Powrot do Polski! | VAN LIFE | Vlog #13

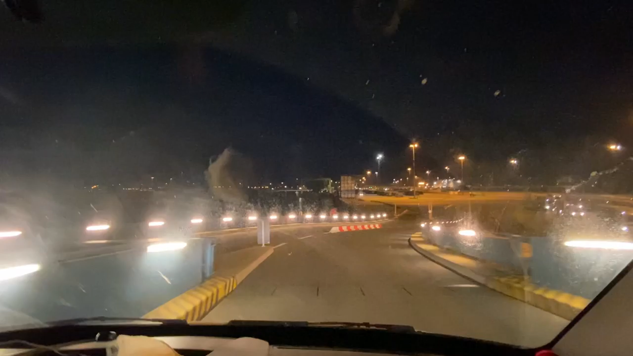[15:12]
Więc jesteśmy teraz po odprawie celnej
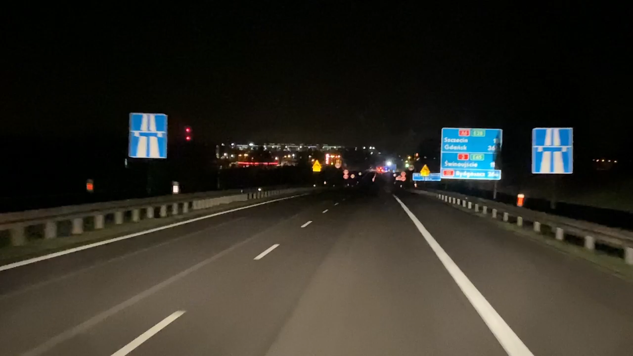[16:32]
Zbliżamy się na przejście graniczne w Gołbaskowie i damy znać, jak już będziemy po drugiej stronie. Więc krótki touchdown.